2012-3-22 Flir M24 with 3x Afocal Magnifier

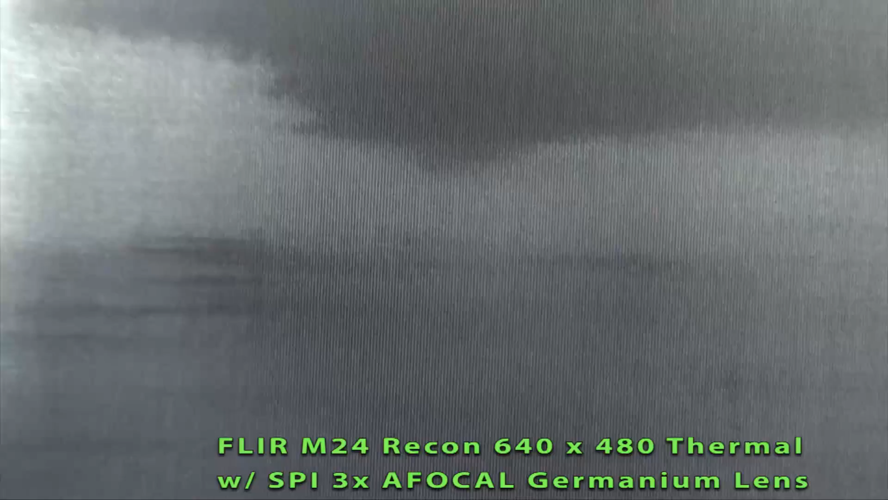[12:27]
It just gives you a little more reach than the native lens.
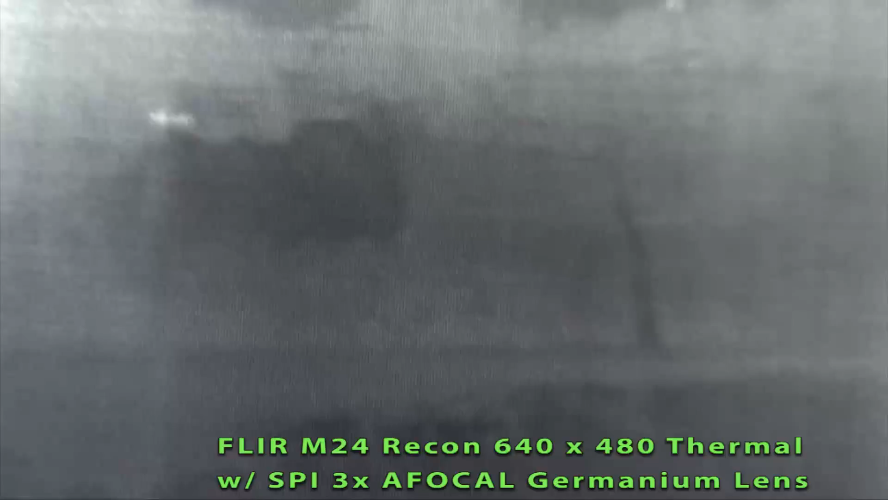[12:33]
Of course, it also cuts down significantly on your field of view.
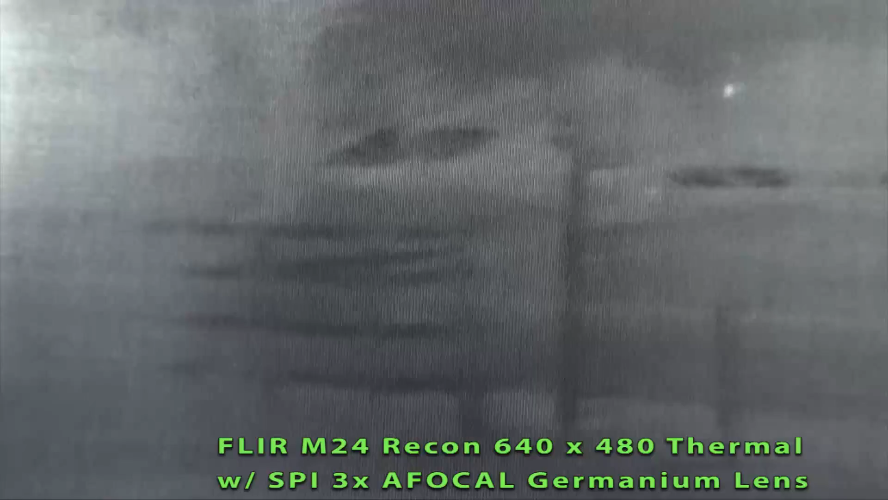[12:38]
I'll show you the difference.
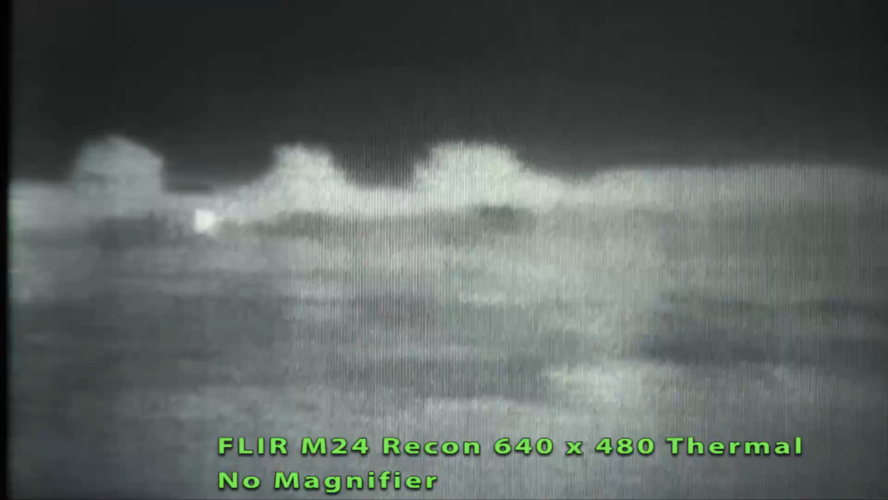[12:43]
This is the same view at 1x with the FLIR M24 Recon Unit handheld.